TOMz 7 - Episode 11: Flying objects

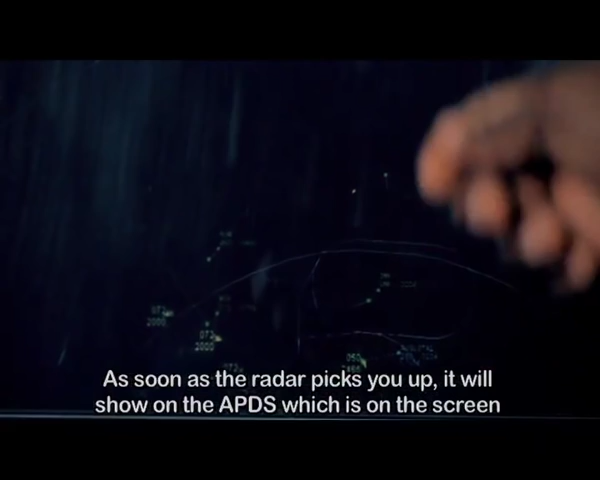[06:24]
Like now, this guy is scoking 6772.
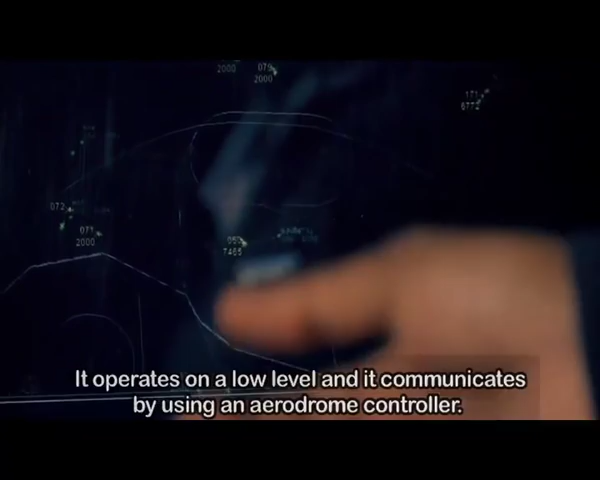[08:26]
So basically, it's Ibuali an aerodrome controller.